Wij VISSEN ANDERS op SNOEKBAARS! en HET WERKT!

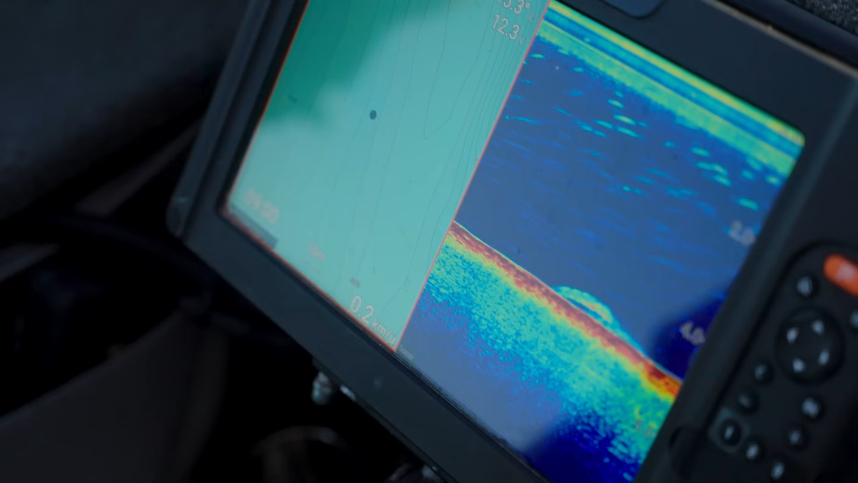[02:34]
Het lijkt wel vissen onderdoor zo. Ja, kijk.
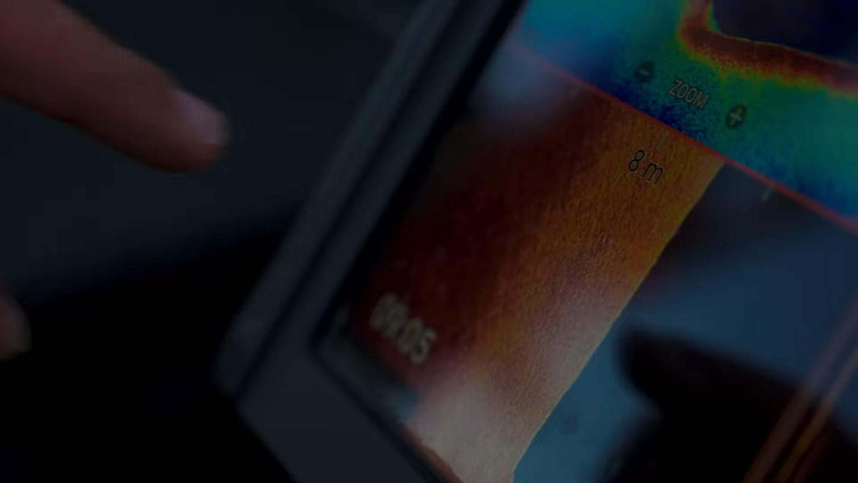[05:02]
Het ligt stijf op de bodem nog. En hoe kun je dat zien?
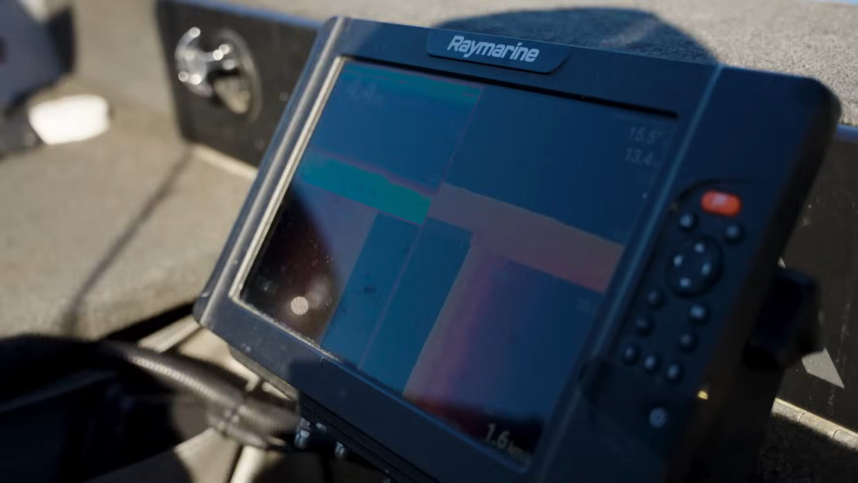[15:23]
Nou, hier zie je wat schaduwjes op de Zuidvissen. En dat maakt uit dat daar wat vissen liggen.